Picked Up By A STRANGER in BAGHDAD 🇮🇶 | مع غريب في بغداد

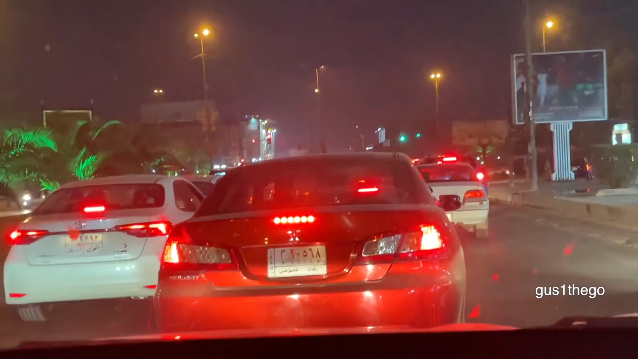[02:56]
There's a lot of queue, part of the show. The time was around 1 a.m.